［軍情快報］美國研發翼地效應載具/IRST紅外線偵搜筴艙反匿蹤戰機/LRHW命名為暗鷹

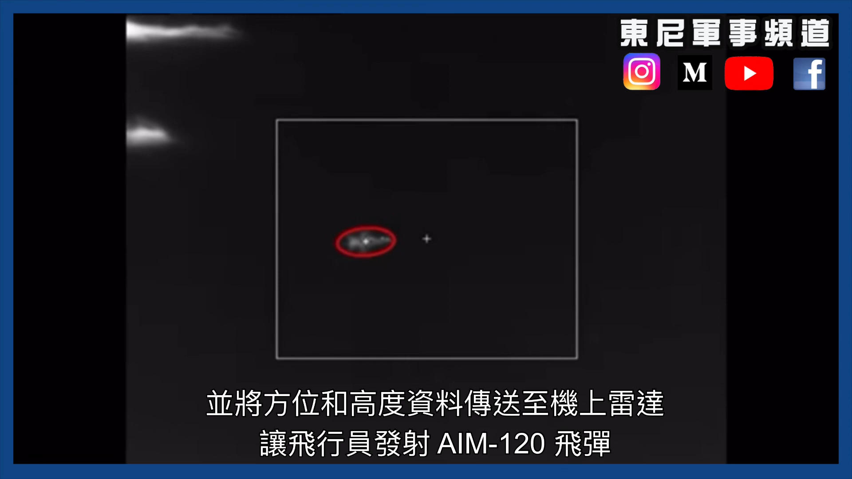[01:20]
飛行途中,甲艙持續將資料透過雷達傳送給飛